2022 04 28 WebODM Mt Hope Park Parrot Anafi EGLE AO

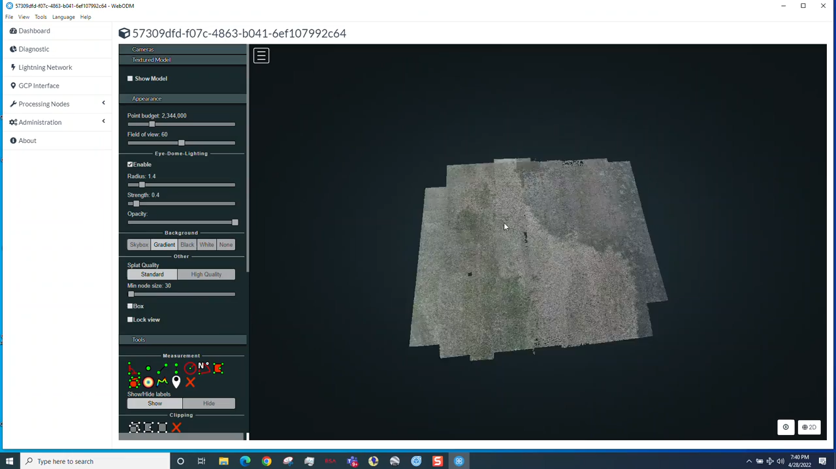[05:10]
Come on. There we go. Twirl this around a little bit. So I'll say it's nice, flat piece of land. I don't know why there's a gap there.
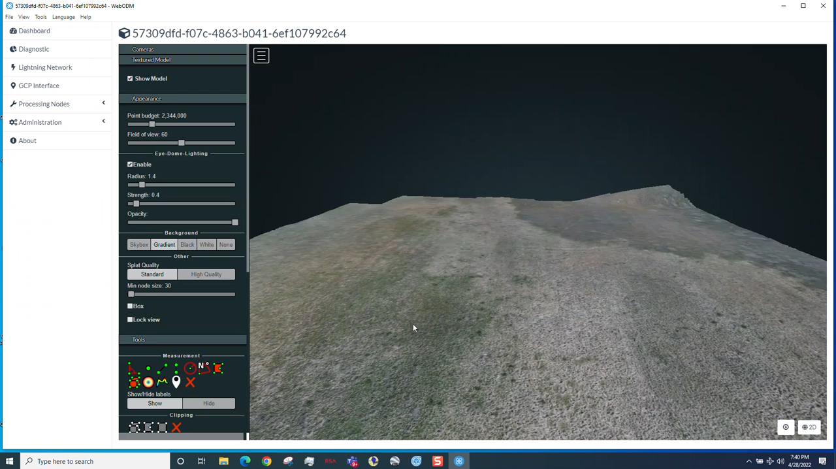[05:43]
There we are in this corner, right there.